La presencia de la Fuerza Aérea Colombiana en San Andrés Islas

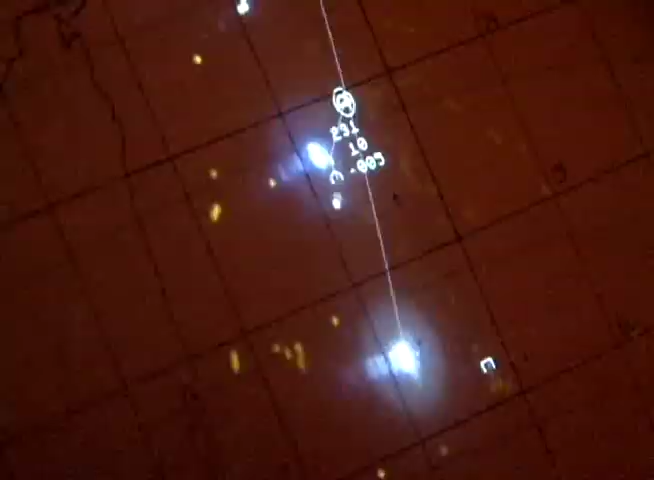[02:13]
This radar is completely autonomous, the first thing we have to say is that we operate, we maintain,
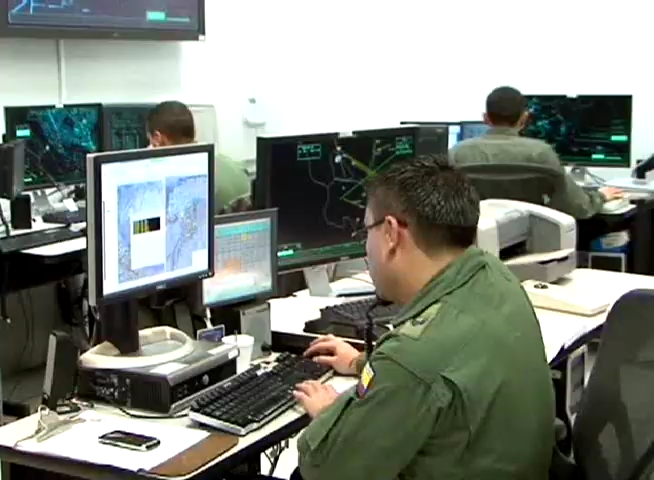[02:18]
we vigilate and we are connected to the command and control in Bogotá.